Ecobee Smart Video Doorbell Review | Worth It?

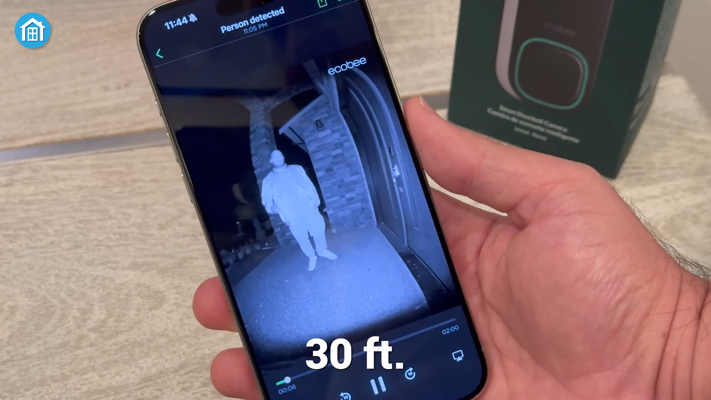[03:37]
This is a significant advantage for homeowners concerned about the security of their entryway during the night time.